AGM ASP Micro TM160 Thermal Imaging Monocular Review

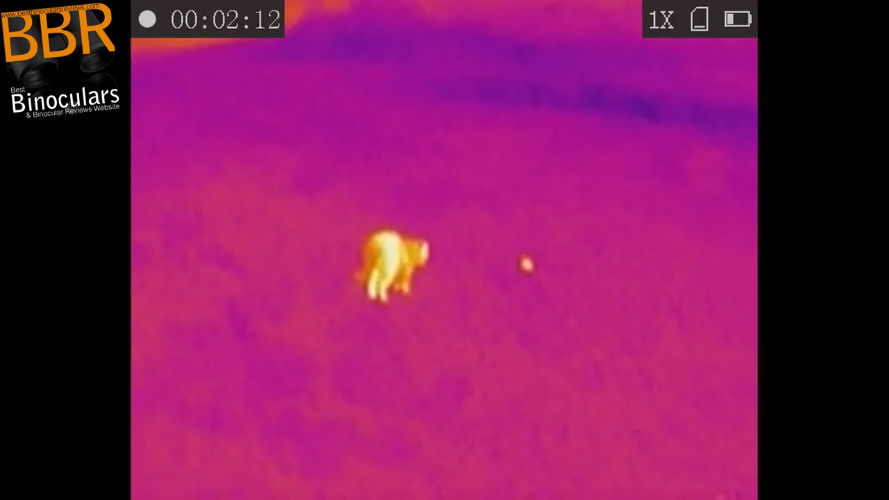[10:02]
Unlike most recording devices that will use a memory card, the AGM ASP Micro only has built-in memory, the capacity of which is 8GB, which,
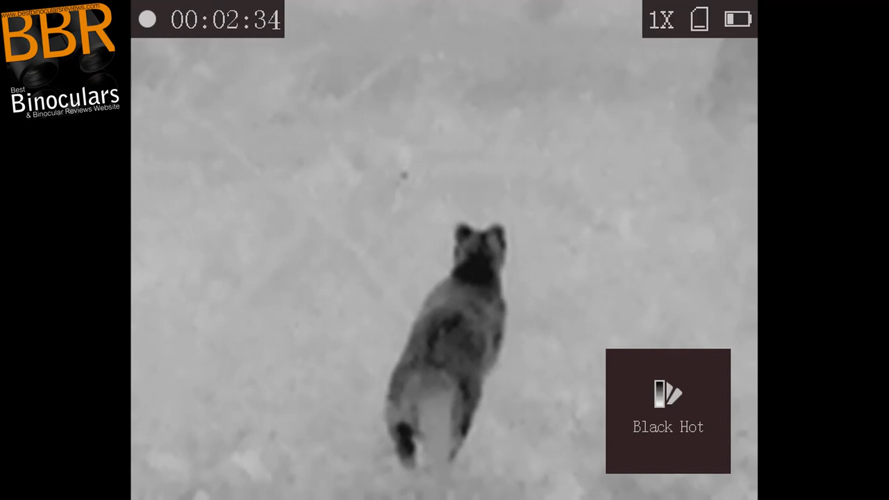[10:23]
just take out the card to download images and video instead of having to use the USB cable.
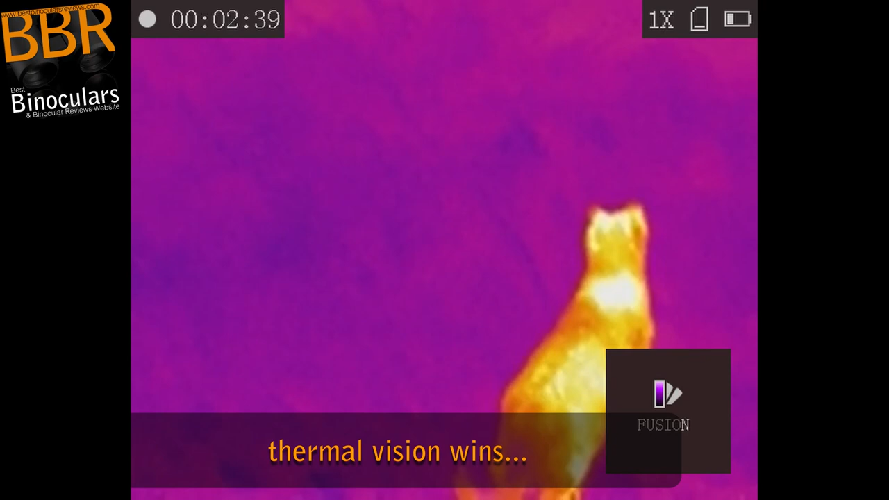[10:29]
Also, just to mention, if storage capacity is a problem for you, there is a way around it,
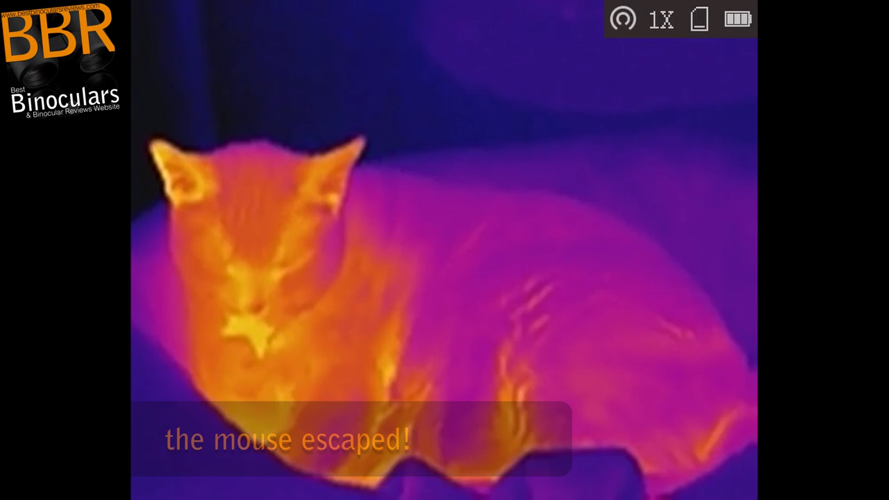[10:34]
because you could always connect it to your phone using the app and then record directly onto your phone,
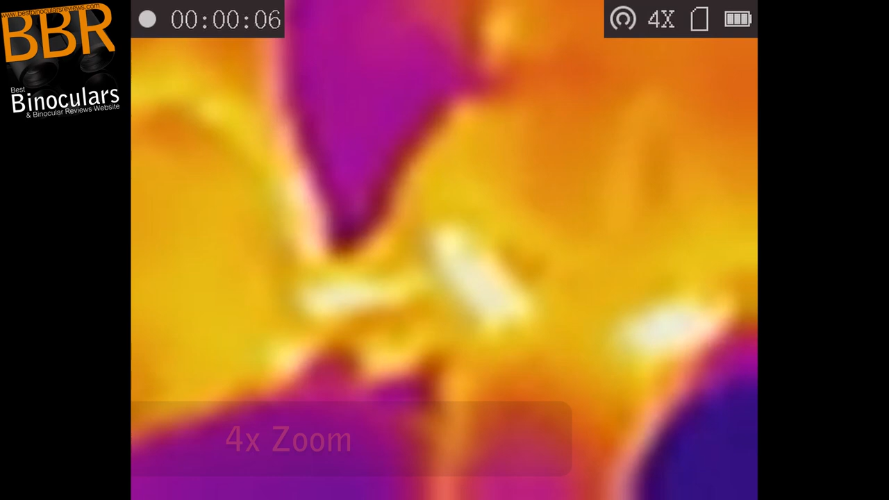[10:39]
and thus you'd be using the memory card on your phone and not the one on the actual device itself.
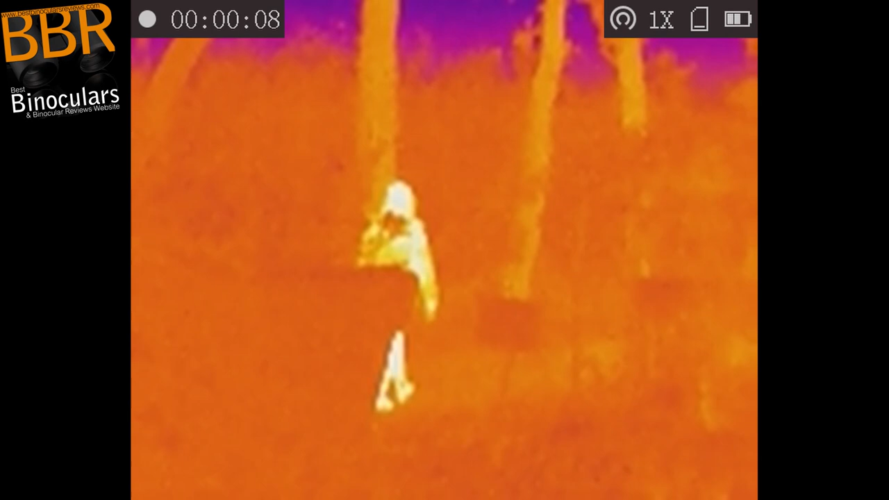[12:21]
for use both around the home, like viewing critters and pets in the garden at night,
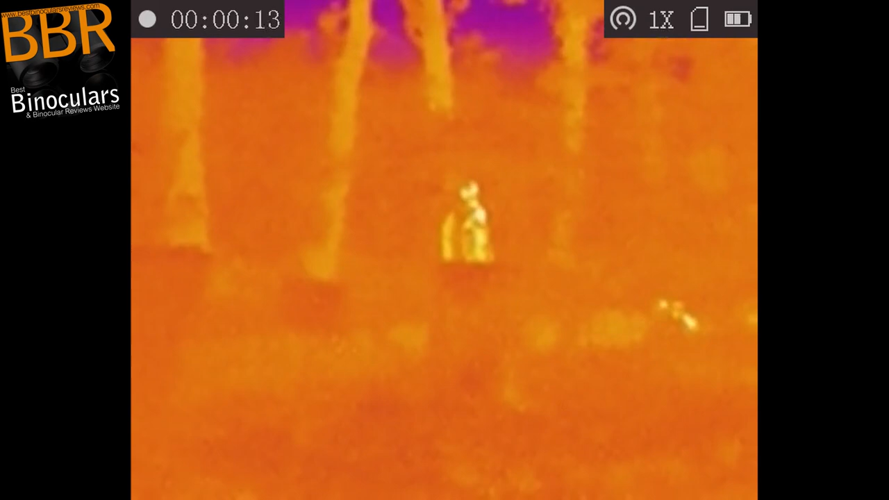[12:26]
as well as helping out with security.
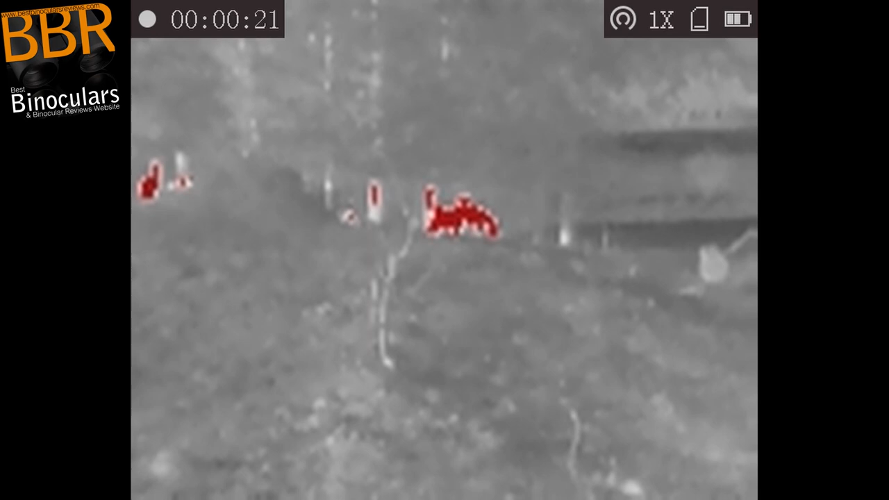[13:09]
I have to say that whilst thermal imaging does have its drawbacks,
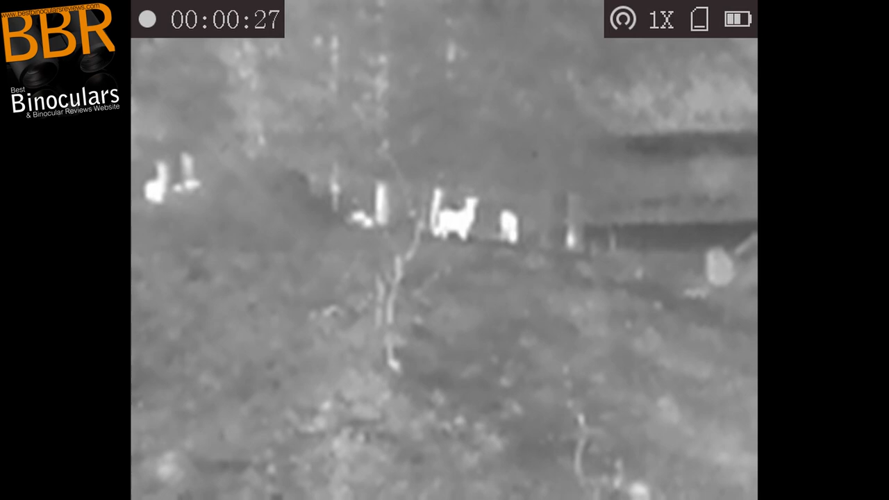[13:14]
it has probably become my favorite form of night vision for how and what I use night vision mostly for, and that is viewing warm-blooded mammals.
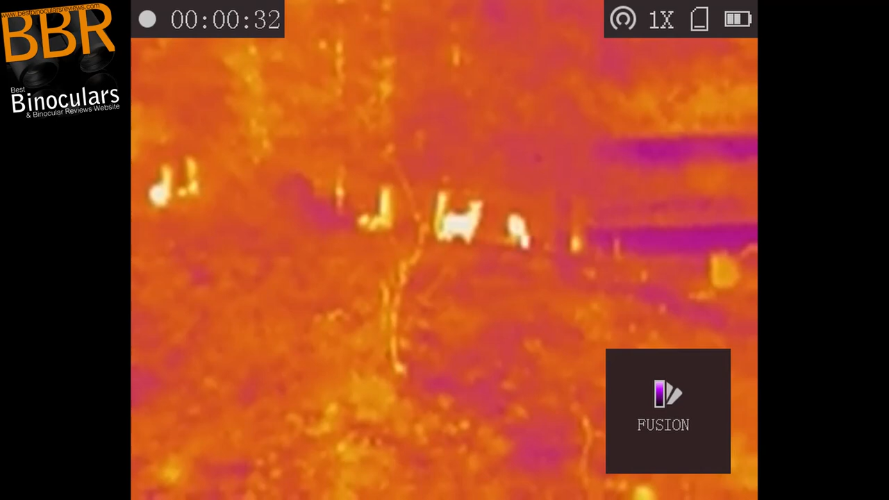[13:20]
Other ideal uses for this device include home security, as well as search and rescue. Here, I think professional search and rescue teams will probably have the budget for higher specification devices, but it's something to take out with you on any sort of outing into the wild, be that camping, hiking, skiing, where someone could potentially get lost. Devices like this AGM ASP Micro would certainly be of
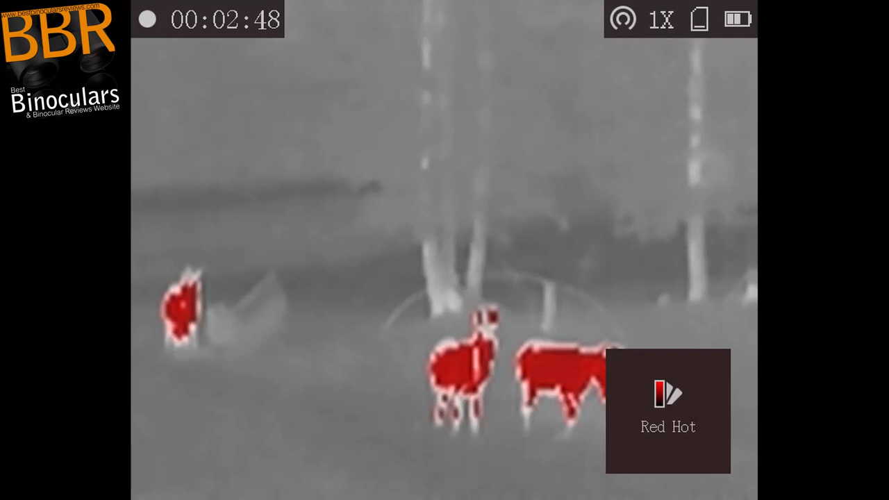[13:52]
and thus easy to pack into just about any bug outs or get-home bag, having a device like this ASP Micro on you is a no-brainer.
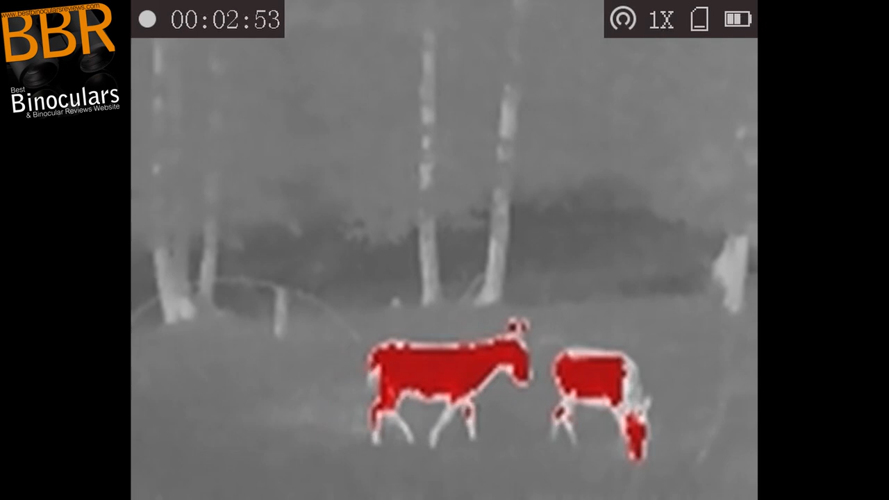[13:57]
The way a thermal imager like this is not so good is for things like viewing cold-blooded animals,
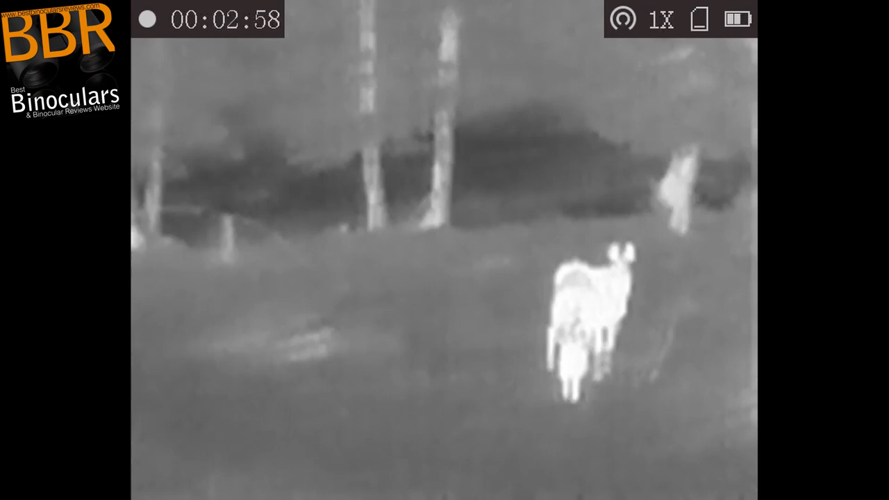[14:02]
for example,
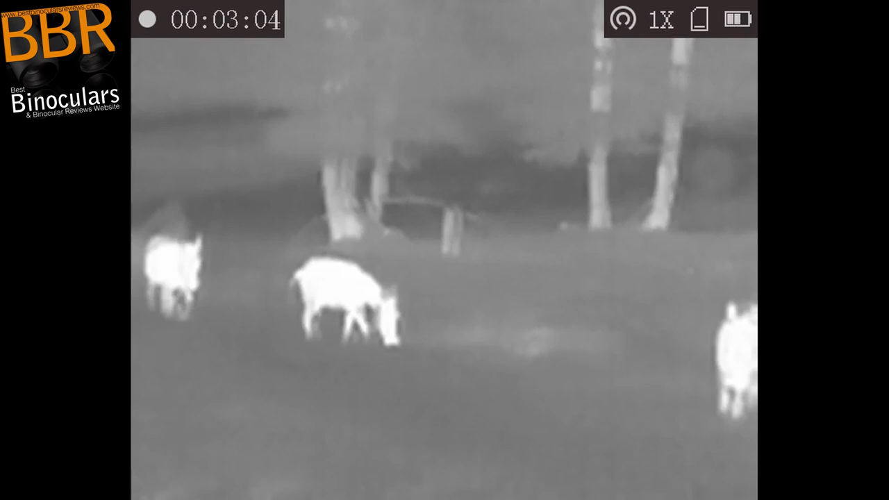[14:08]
or any sort of object that doesn't stand out in terms of its heat signature compared to its environment.
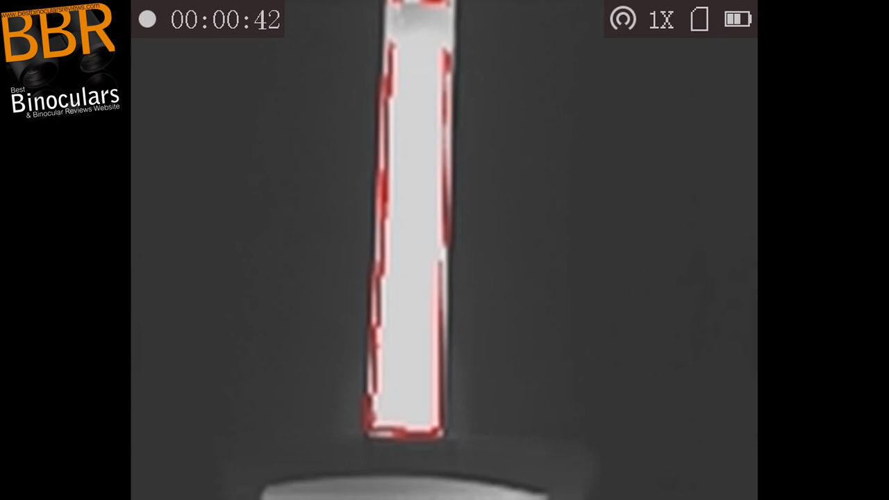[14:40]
it is very low when you compare it to what we have become accustomed to when using a daytime camera or even a standard digital night vision device.
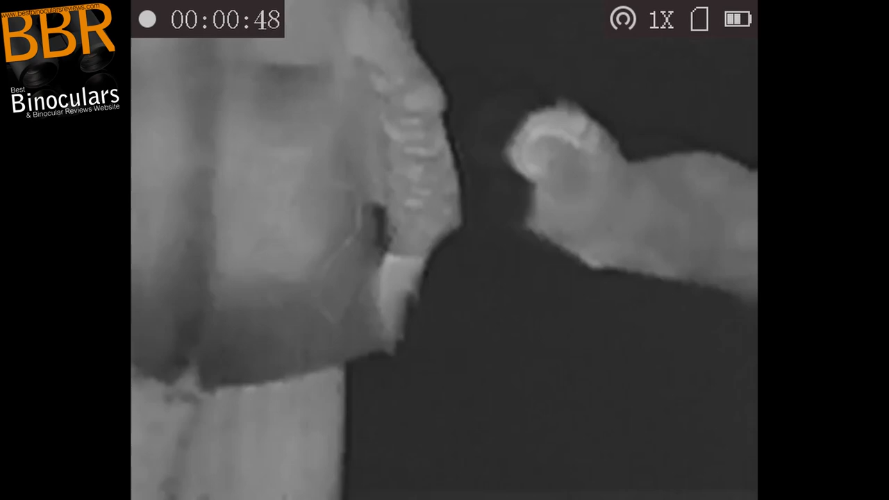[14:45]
And thus, I don't think you should consider it as a device for anything other than identification purposes.